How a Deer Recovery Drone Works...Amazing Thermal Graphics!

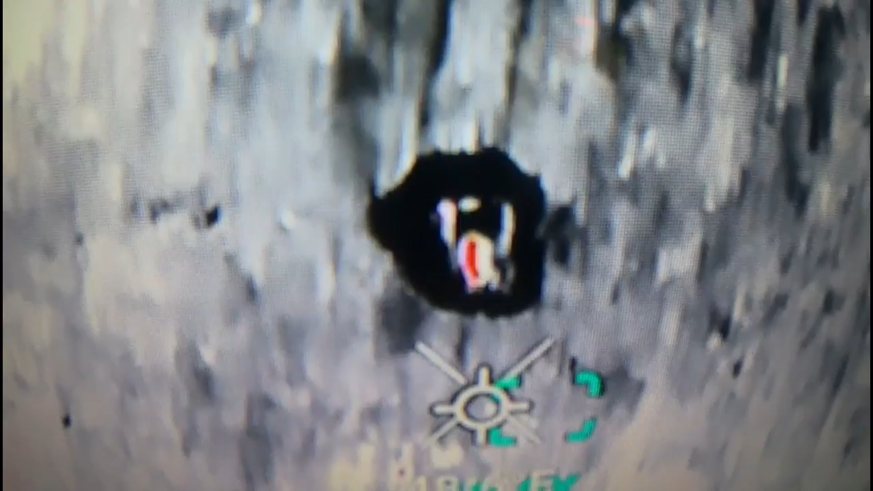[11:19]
I don't know what that is
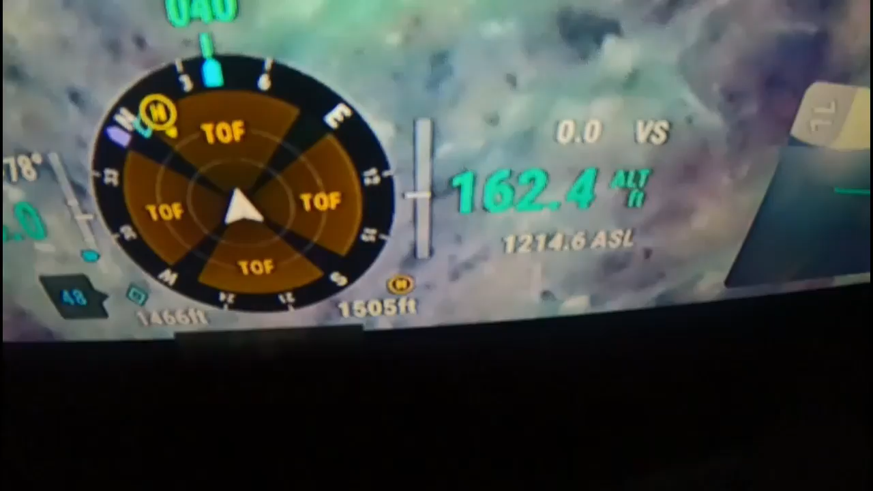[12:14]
in the pitch blackness that's the pitch blackness right there that is crazy
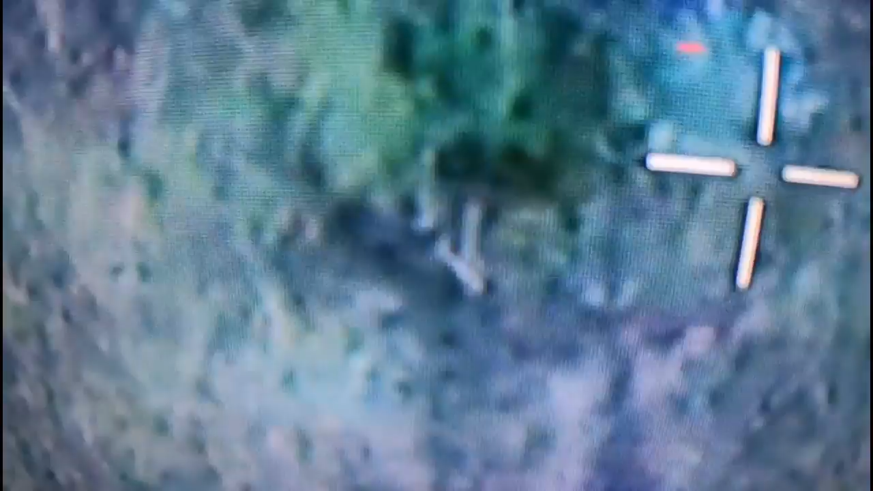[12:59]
that's a good buck that's a good buck isn't it that's a good one